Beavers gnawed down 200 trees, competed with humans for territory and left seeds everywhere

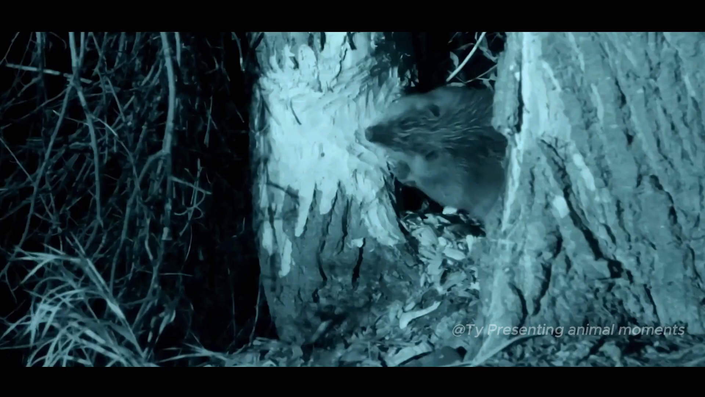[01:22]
Don't cut down trees during the day. I secretly nod this thing in the middle of the night.
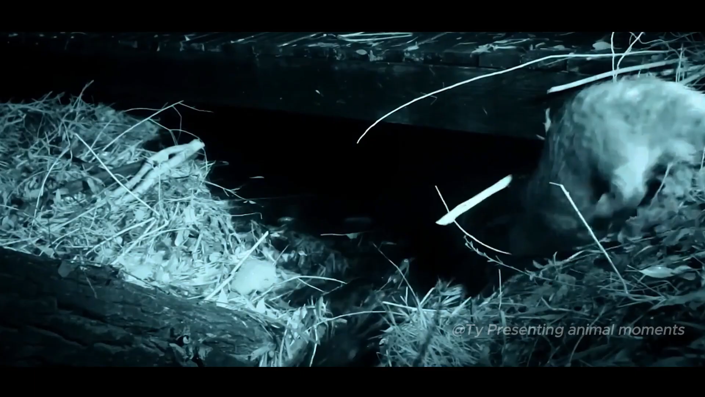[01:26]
When you've had enough, you sneak back into the water. Return to your grave before dawn.
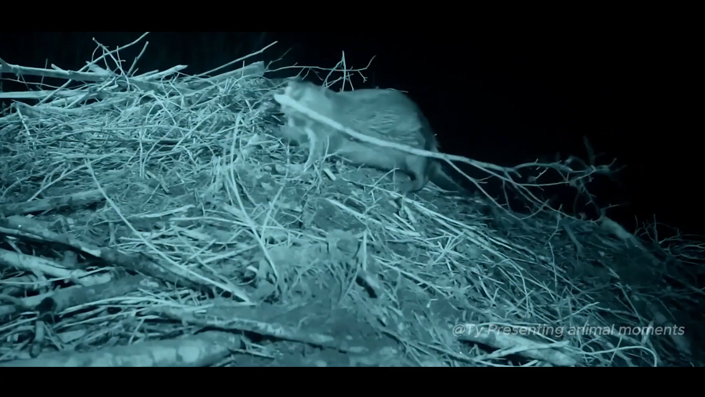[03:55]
After chewing the bark and branches, I will make a damn.
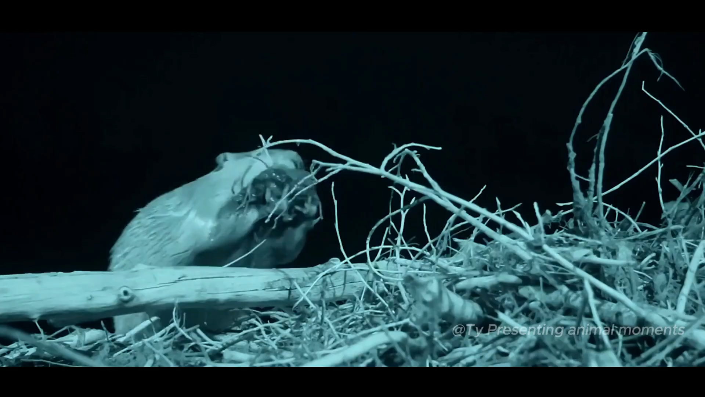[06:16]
Use mud to check for blood leakage at night.